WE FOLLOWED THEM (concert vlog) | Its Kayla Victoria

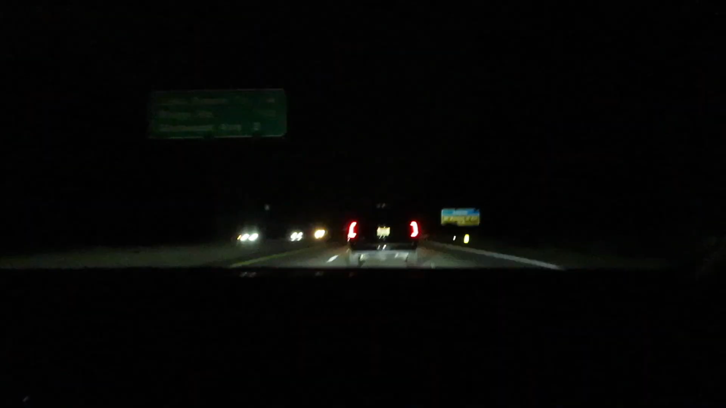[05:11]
guys, so the concert's over. I don't know who we're following right now, but they left the venue, right? I think so. We don't know, but I think so, yes. Swear, it's a black SUV, dark tinted windows, and it's extra long, and it looks newer. We think this is possibly someone from the concert. I don't know if it is, but we're gonna follow. We've been following them. I'm gonna psych them out. So we're just gonna see if this is someone, and if it is, then we're getting a picture.